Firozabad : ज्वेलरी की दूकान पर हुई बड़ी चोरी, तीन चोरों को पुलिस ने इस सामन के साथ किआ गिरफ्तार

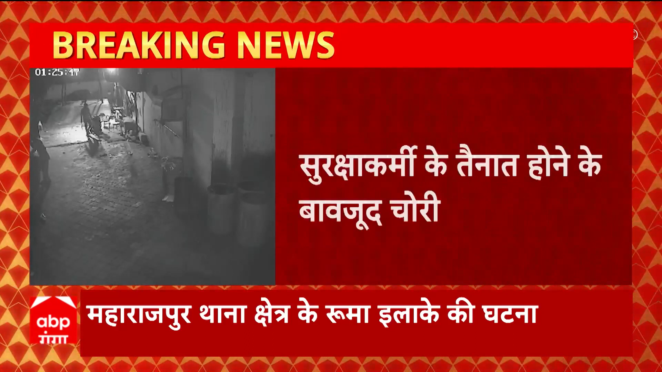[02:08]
हुंड़ाई कार शोरूम से 10 लाख रुपए की चोरी होती है सुरक्शकर्मी की तरनाथी के बावजूद ये चोरी हो जाती है और ये सारा कान्ड सिसी टीवी में क्या हो जाता है महराजपूर थाना शेदर के रूमा इलाके का ये मामला है